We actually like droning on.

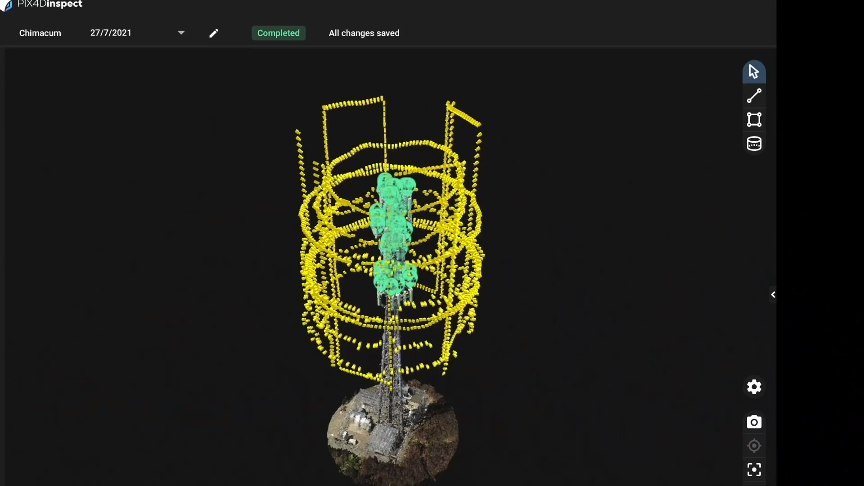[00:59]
Those images are post-processed and a 3D model is created.
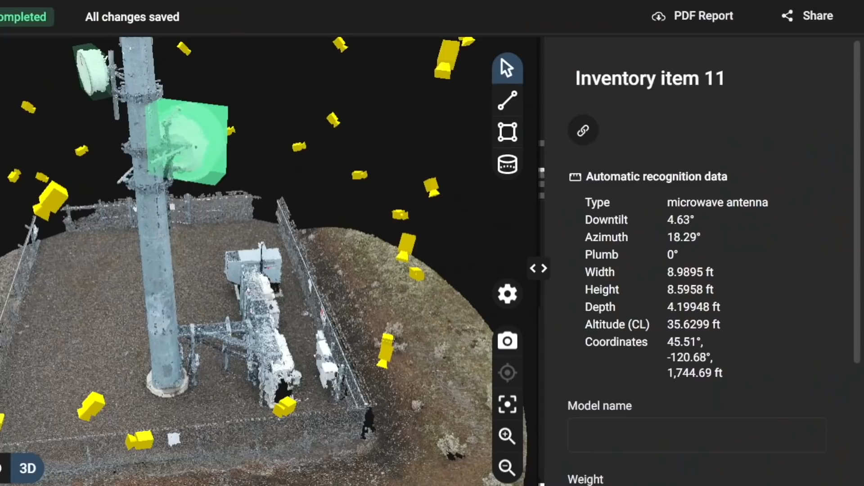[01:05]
And the system can automatically generate a report. And we have been able to actually detect issues with antennas that we never would have seen.